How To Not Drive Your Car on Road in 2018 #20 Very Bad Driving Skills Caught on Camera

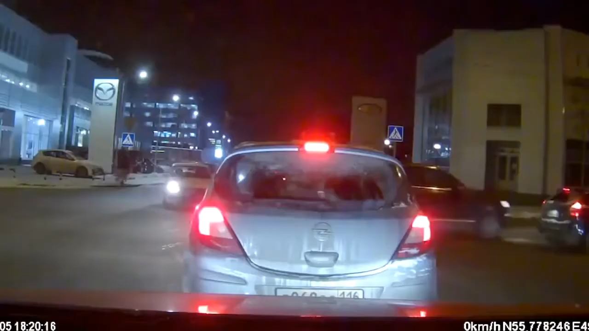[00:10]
Да, аж выезжай, тоже стоит, блядь. О, блядь, так всегда здесь тихонько, тихонько, стой, стой, стой, стой, стой.